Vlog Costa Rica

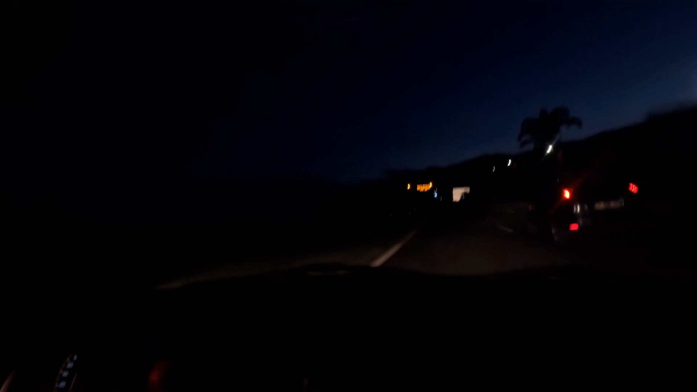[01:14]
Là, on est actuellement, on arrive sur la route du littoral. On arrive sur la route du littoral.